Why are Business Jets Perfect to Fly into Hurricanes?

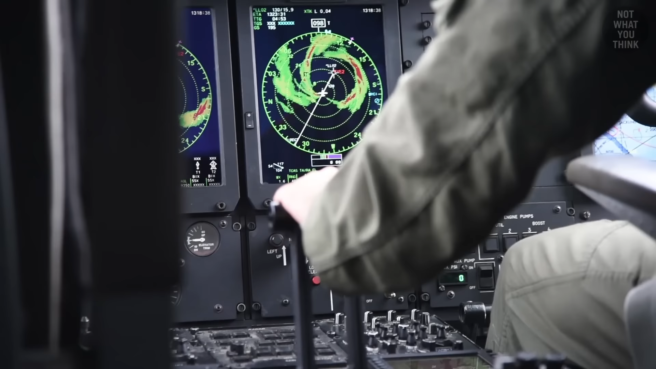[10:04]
The crew don't mind flying through the red areas on the radar, but they want to avoid magenta, which means heavier rain and more turbulence.
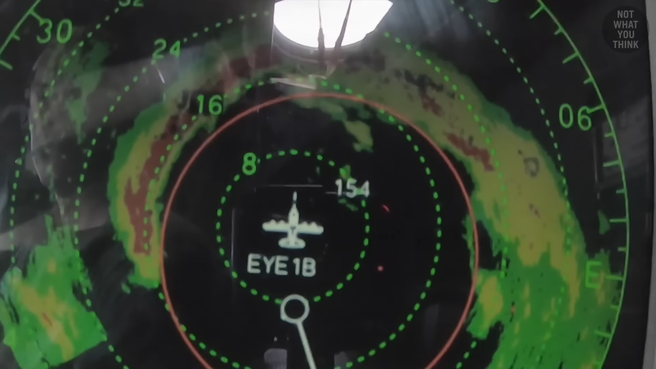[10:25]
it's a 360-degree eye wall, so there's no way to avoid it.